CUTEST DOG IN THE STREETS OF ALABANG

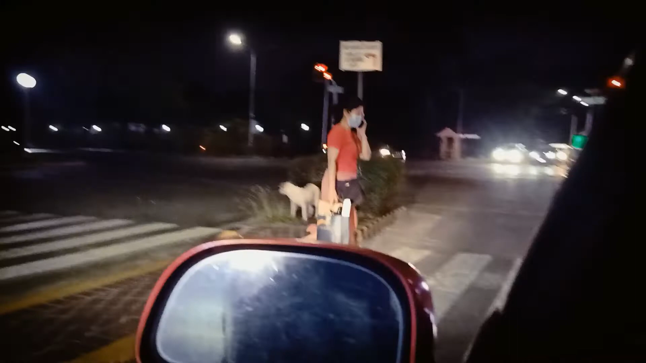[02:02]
Hi guys, Bark Will Bark, look at this dog, stray dog, it's a milder dog, a white dog, a white dog,
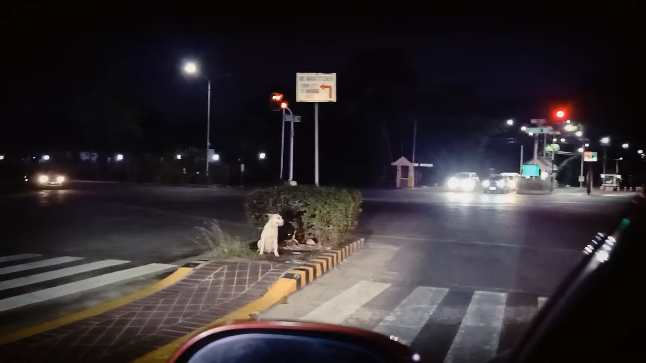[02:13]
in Ayala Alabang, actually outside of Ayala Alabang, Commerce Avenue, okay? Look at that dog, bye!